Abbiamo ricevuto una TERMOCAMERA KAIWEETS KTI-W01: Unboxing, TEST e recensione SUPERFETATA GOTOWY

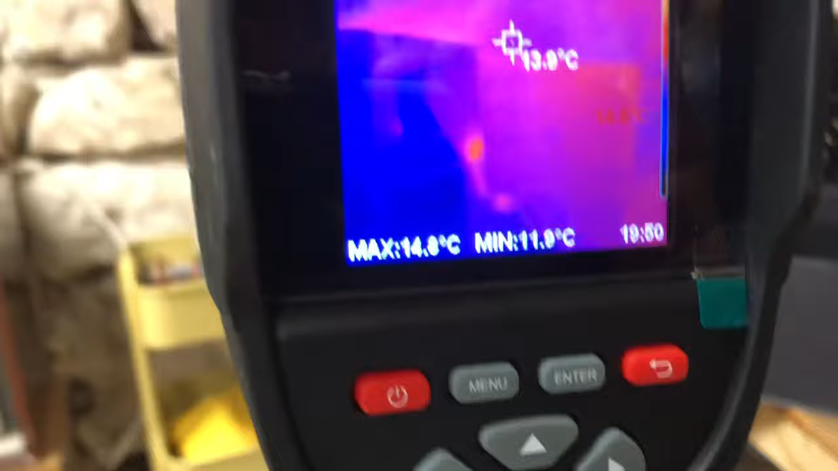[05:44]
Posso vedere alcune parti di casa molto fredde, tipo quella cavità è
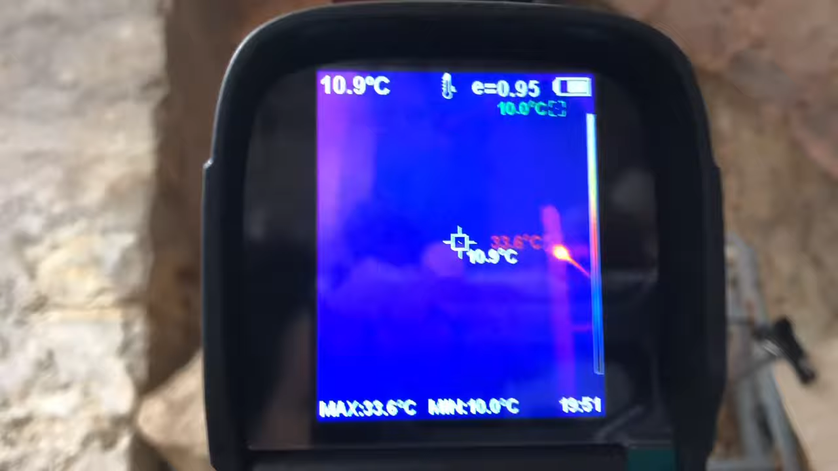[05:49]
On screen: spot 10.9°C, max 33.6°C, min 10.0°C
estremamente fredda, siamo a 11 gradi lì,
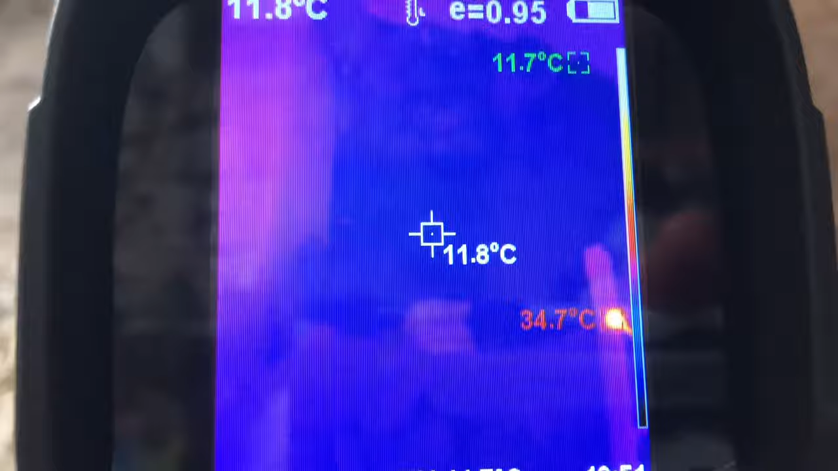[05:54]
On screen: spot 11.8°C, max 34.7°C, min 11.7°C
mentre diciamo
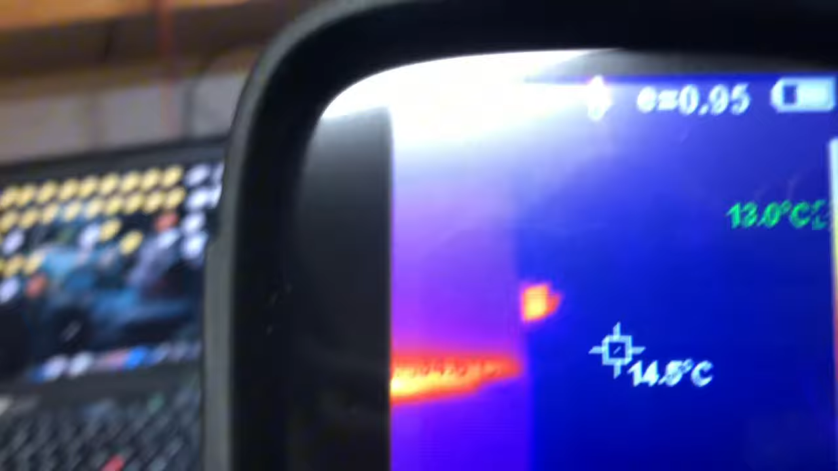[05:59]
il resto del luogo si sta scaldando, 13 14.
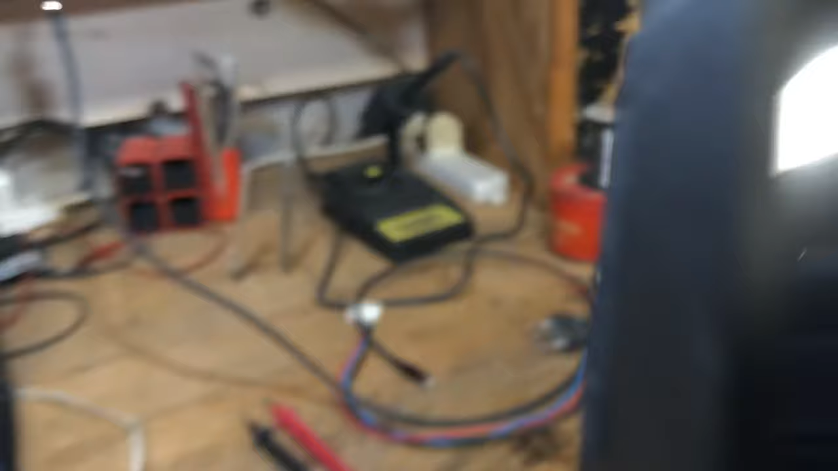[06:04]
Il mio termometro, vedi, qui segna 13,8,
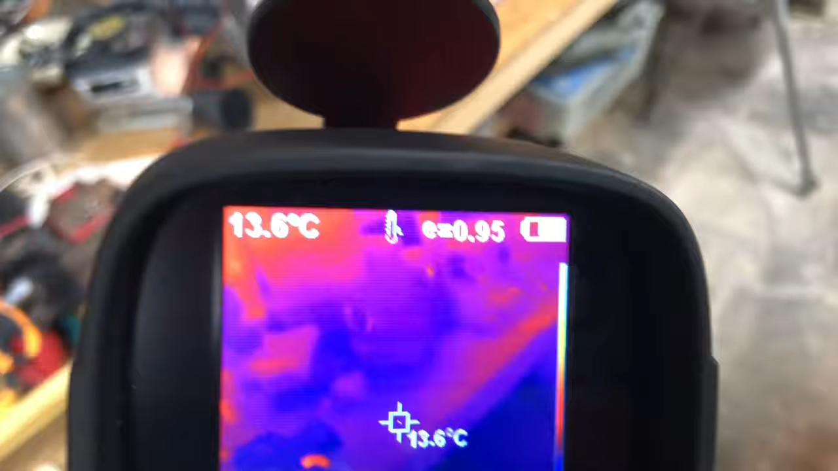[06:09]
On screen: spot 13.6°C
qui disegna 14 e 6 perché è un termometro, insomma, sì, è abbastanza interessante, devo dire.
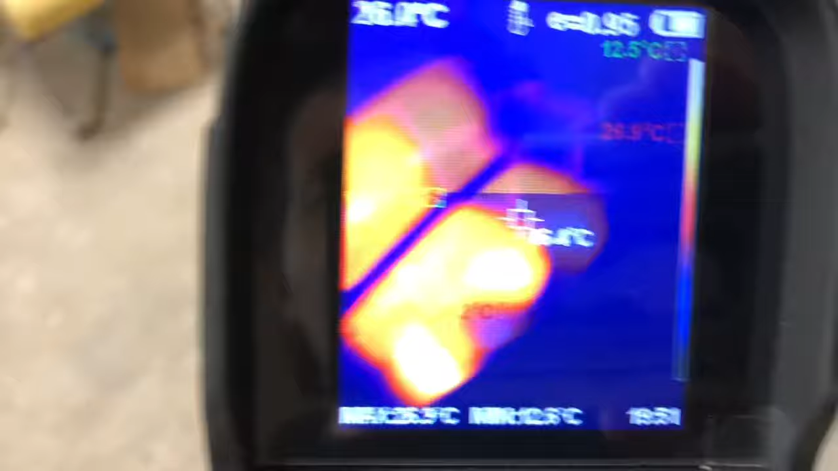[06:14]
Questa è la sedia su cui ero seduto, come vedete.
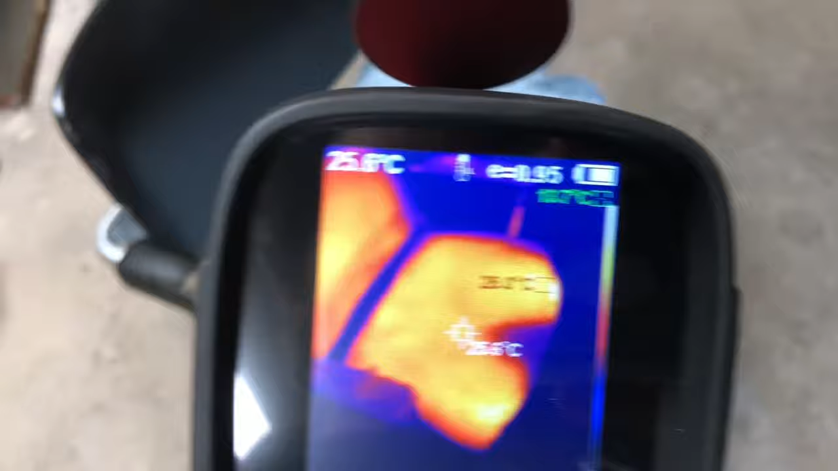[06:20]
C'è l'impronta termica del suddetto, del cosiddetto che sono io.
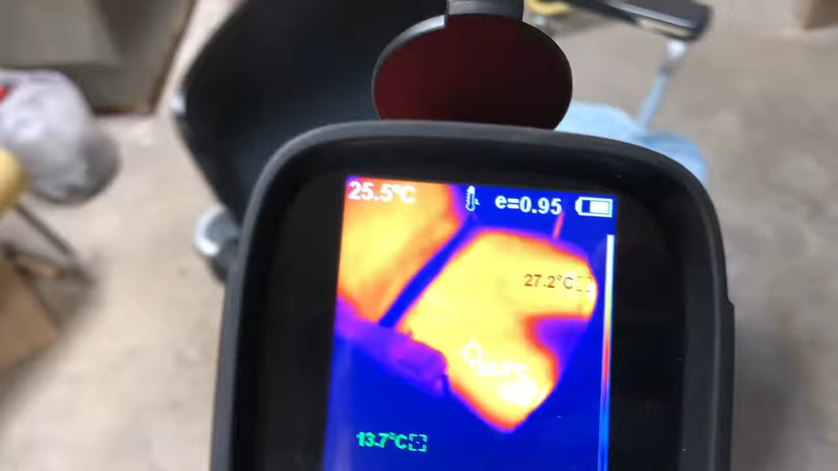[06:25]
On screen: spot 25.5°C, max 27.2°C, min 13.7°C
E è interessante, interessante.
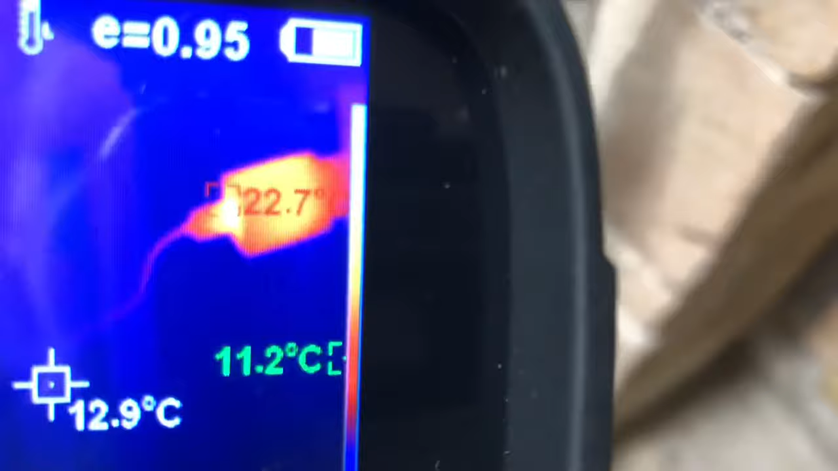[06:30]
On screen: spot 12.9°C
Alimentatore USB, che è questo qui,
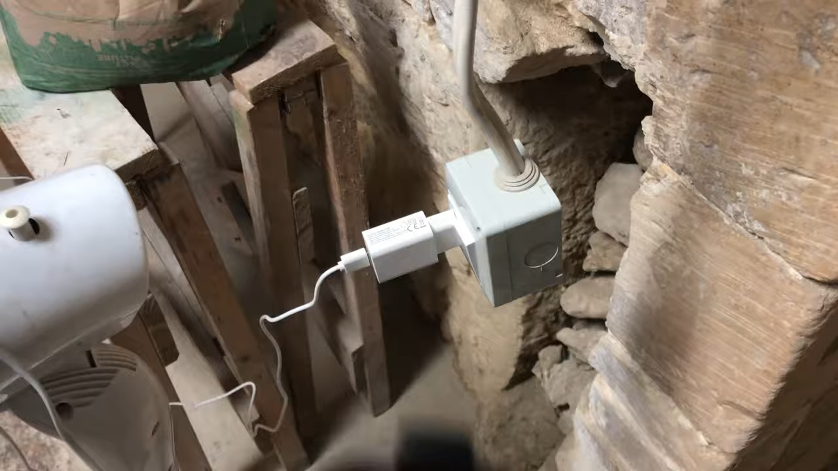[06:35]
di questa telecamerina, che è una palla,
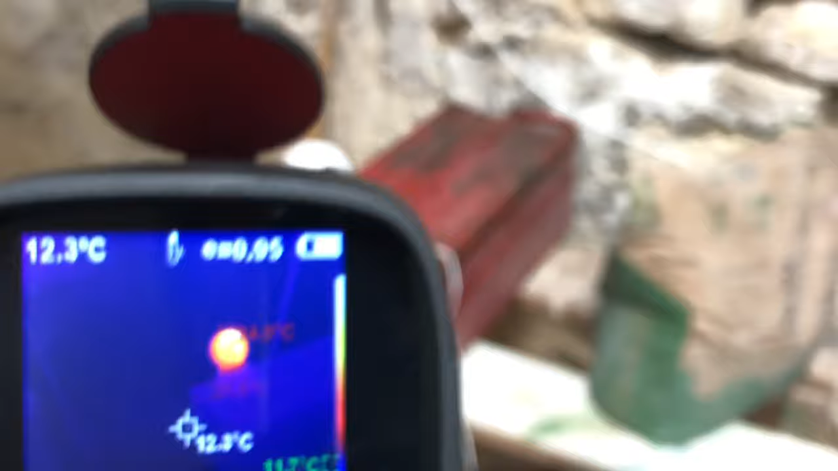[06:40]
che come vedete è a forma di palla.
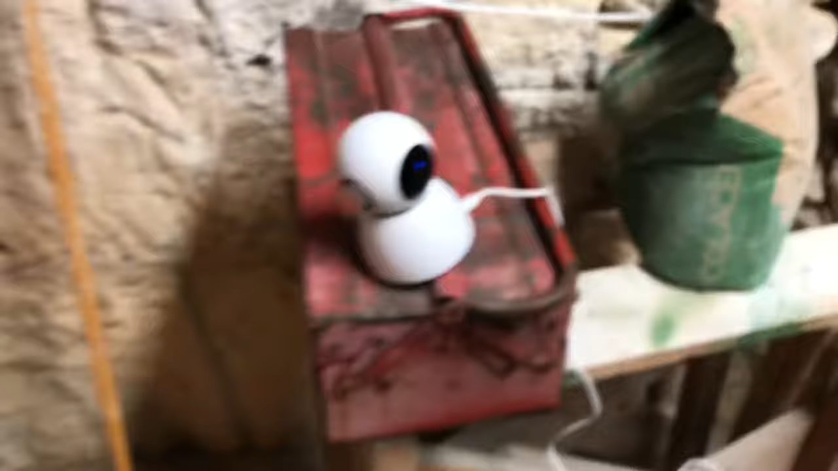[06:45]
Se mettessi a fuoco sto telefono del cazzo, mi farebbe anche un favore.
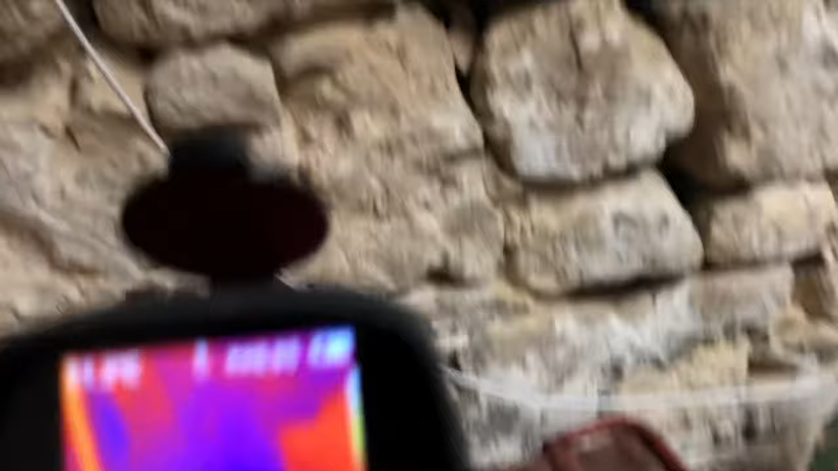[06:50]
Beh, insomma, funziona. Qui ci sono pietre.
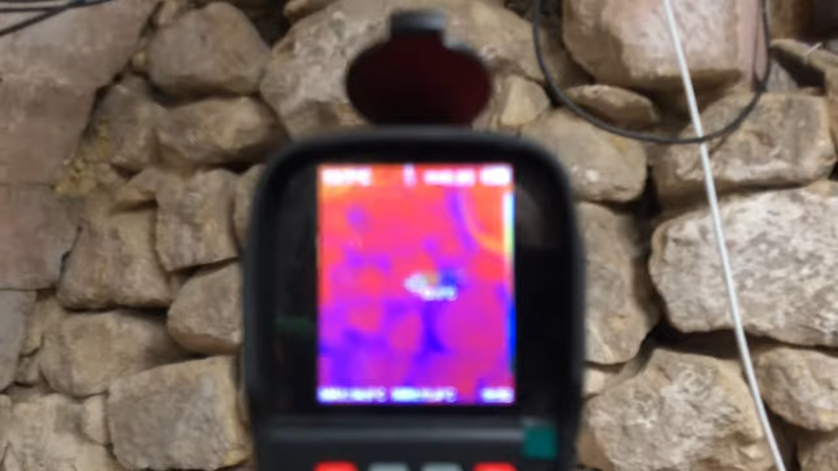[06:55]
Pietre, c'è del pietrame. Devo dire, niente male.
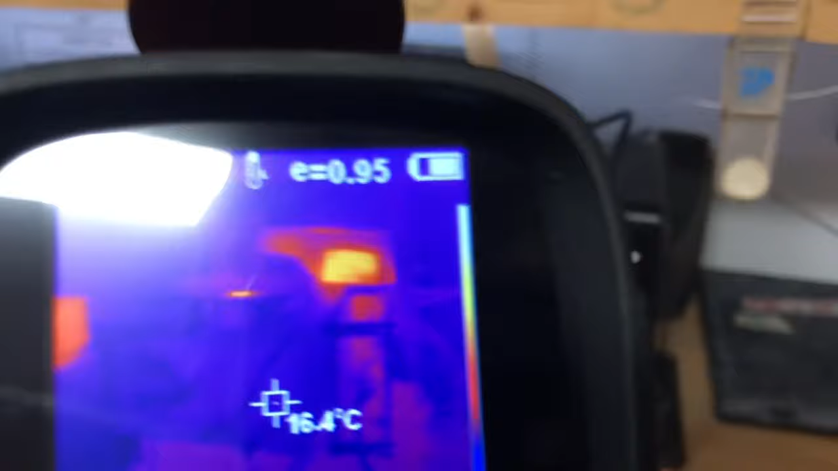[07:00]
On screen: spot 16.4°C
Diamo un'occhiata all'alimentatore che ho costruito. È praticamente freddo. 16 gradi.
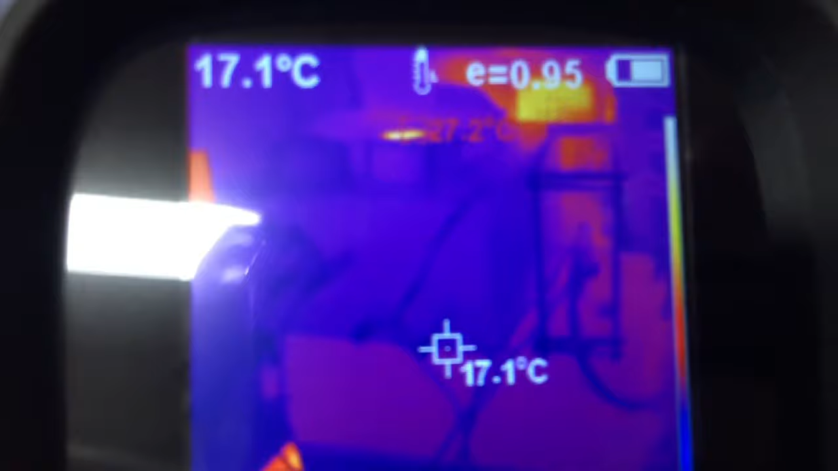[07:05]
On screen: spot 17.1°C
All'interno forse ci sarà un po' di calore. Sì, si intravede.
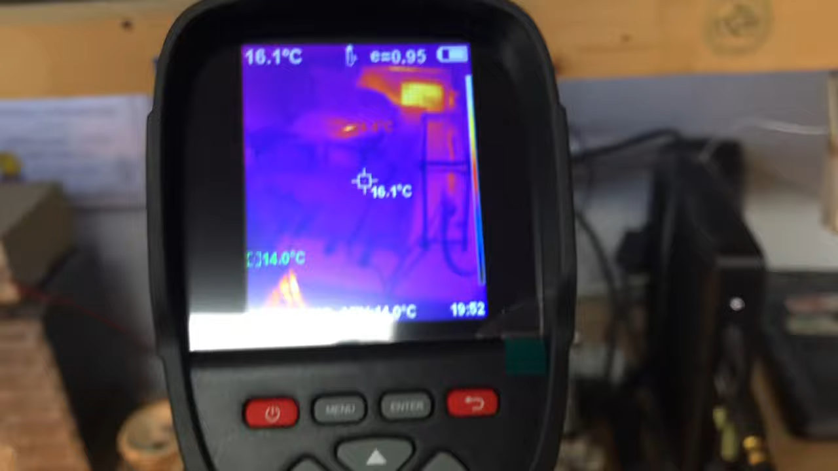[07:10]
On screen: spot 16.1°C
Però, sì,
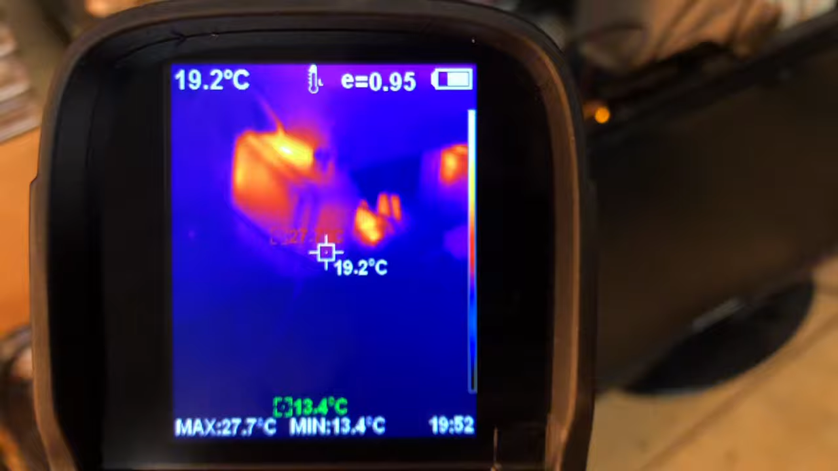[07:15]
On screen: spot 19.2°C, max 27.7°C, min 13.4°C
questa telecamera funziona bene.
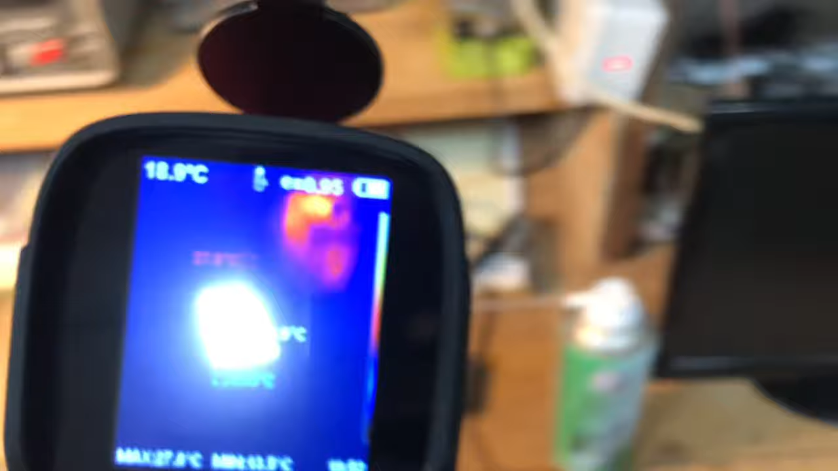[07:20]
Questa termocamera devo dire che non è niente male. Vediamo un po' i menu. Se riusciamo a vedere questi menu.